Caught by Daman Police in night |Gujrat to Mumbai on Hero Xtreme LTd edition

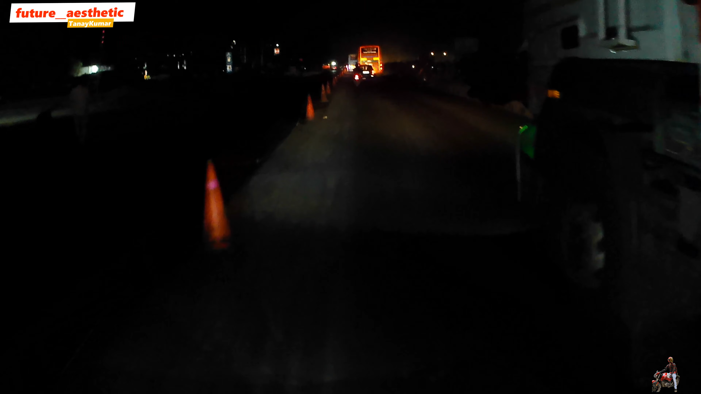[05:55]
स्टोरी के ऊपर टोल डाला था, यस यस आ गया है, तो अब सीधा दमन चलेंगे।
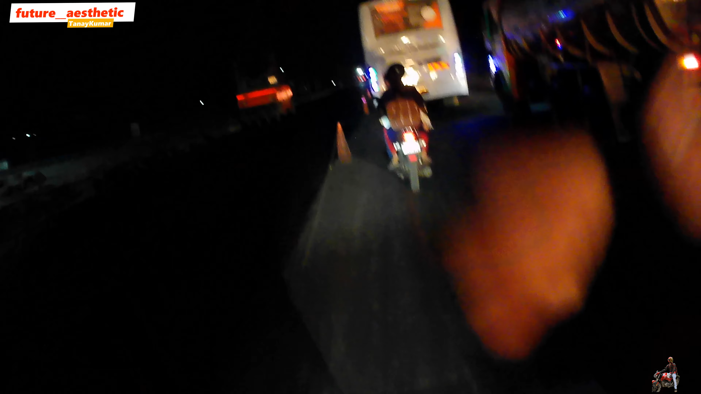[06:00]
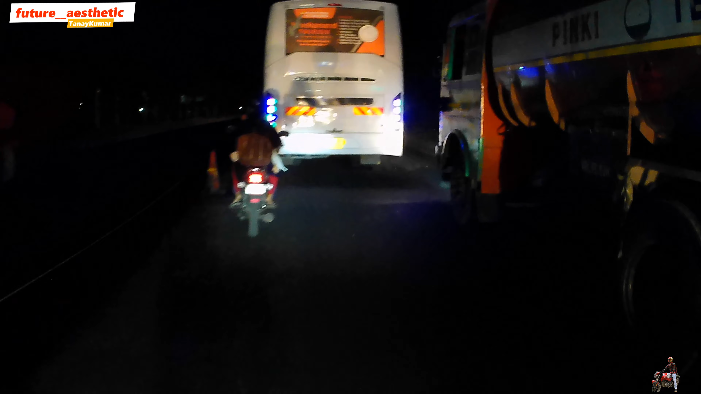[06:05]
300 कुछ किलोमीटर है भाई, ये जो ट्रैफिक इतना लंबा चला ना, इसके कारण मैं बहुत देर से अटक ही पड़ा हुआ हूँ इधर में, इसी एरिया में आजू बाजू।
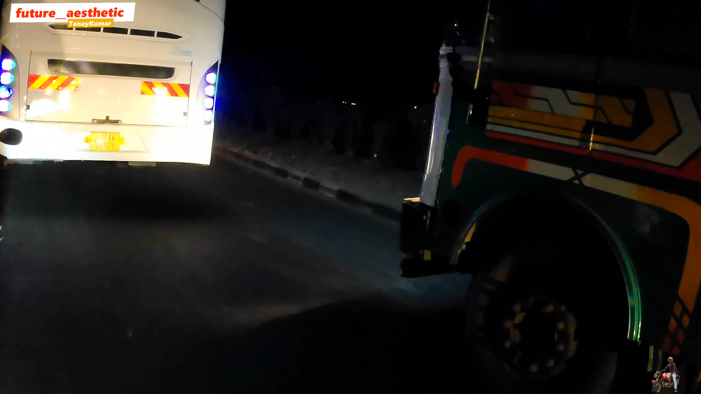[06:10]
रोड वोड का भी कंस्ट्रक्शन चल रहा है, ये तो शायद इसीलिए।